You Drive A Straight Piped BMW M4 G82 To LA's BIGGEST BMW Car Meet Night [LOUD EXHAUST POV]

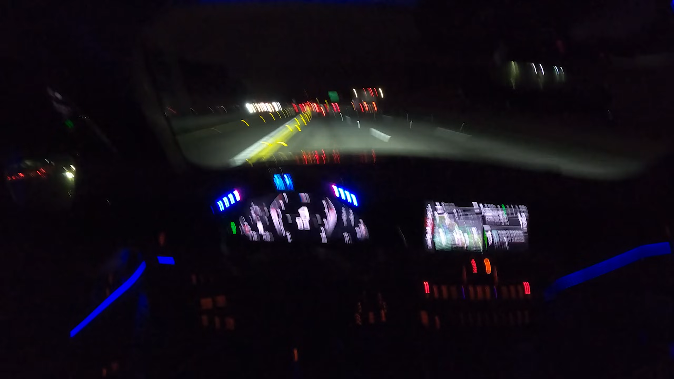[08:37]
Oh, he's doing a wheelie on the bike. Whoa.
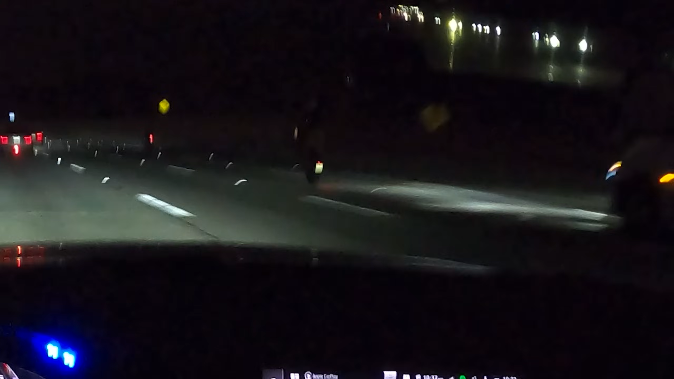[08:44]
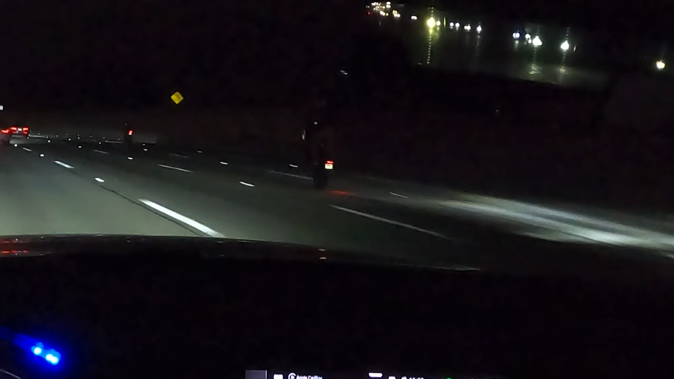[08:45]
That boy is doing a wheelie.
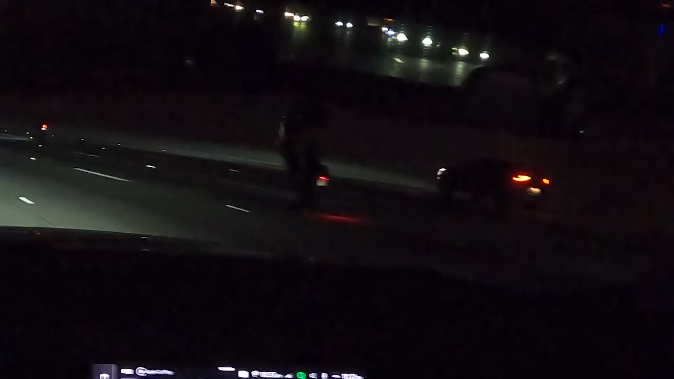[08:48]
Oh my God. Yo, that's insane. Ah, that sounds good. Now we're behind an E92 M3. The whole vibe of this car at night, completely different than the daytime.
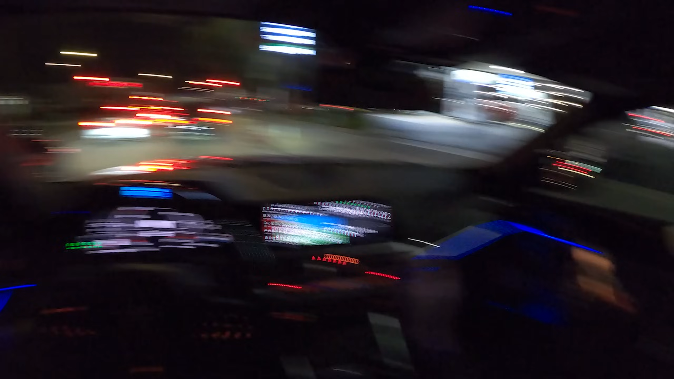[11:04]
Looks like the Hellcats, a few other people had to hit the gas station right here. But look at this E92 M3, man. It's got a nice wing on it, nice wheels, track setup on the car.
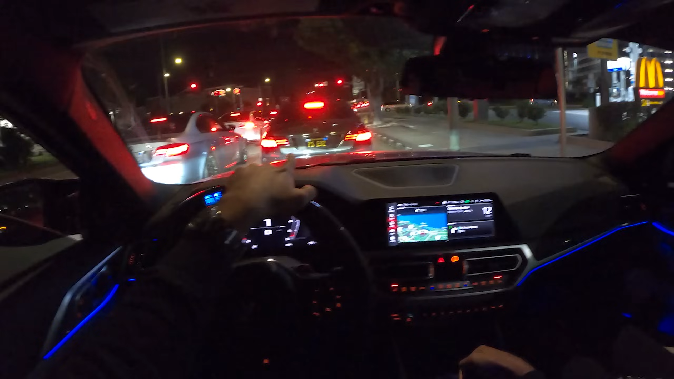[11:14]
This E92 right here is actually a 335, so it's boosted. A lot of turbo sounds coming off this car. Just listen to the turbos. Sounds wild.